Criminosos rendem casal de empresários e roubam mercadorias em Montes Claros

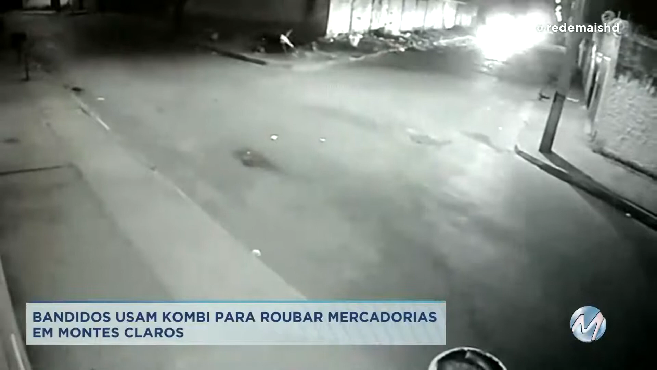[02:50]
Aqui é possível ver a Kombi passando por uma rua próxima ao local do roubo. Repare que o veículo parece estar carregado. Logo atrás, um carro branco aparece. Segundo a polícia, ele foi usado para dar apoio aos criminosos, que também levaram cerca de R$ 4 mil em dinheiro.